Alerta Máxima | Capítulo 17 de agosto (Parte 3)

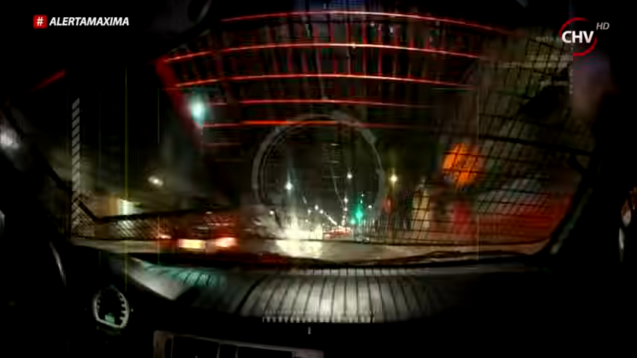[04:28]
Es pasada la medianoche en la comuna de Recoleta y este dispositivo constata actitudes sospechosas en los ocupantes de este vehículo.